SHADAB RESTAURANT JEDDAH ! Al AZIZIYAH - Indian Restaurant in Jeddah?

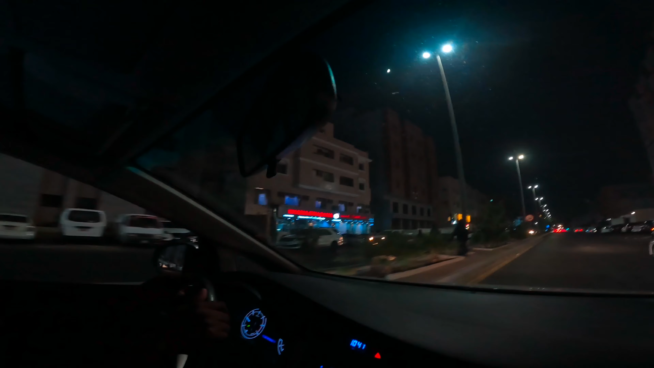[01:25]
گا یہ شہر مولدیفین یہ لیف سائیڈ میں دیکھیں خانہ خجانہ اس کی ویڈیو میں نے بنائی ہوئی ہے اور ابھی رائٹ سائیڈ میں آ جائے گا یہ گولڈن رائیل اس کی ویڈیو میں نے بنائی ہے تو صرف یہ روڈ پر نا کئی انڈین اور پاکستانی اچھے ریشٹیڈنٹ ہیں اور باقی اس ایڈیا میں بہت زیادہ ریشٹیڈنٹ آپ مل جائیں گے تو چلی ہم لوگ پہنچے
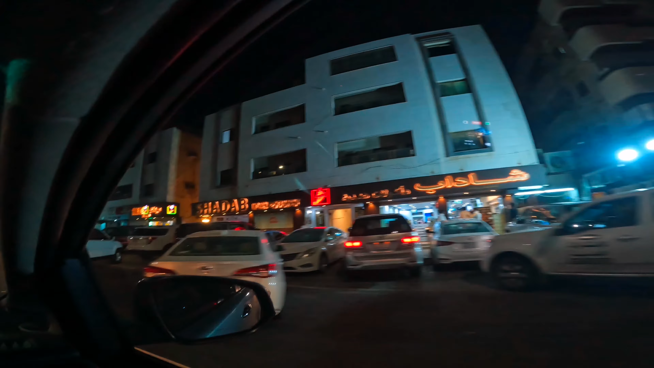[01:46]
ہیں شہداب ریشٹیڈنٹ پہ اور یہاں پہ گاڑی پار کرتے ہیں پھر اس کے بعد میں لے کے چلتا ہوں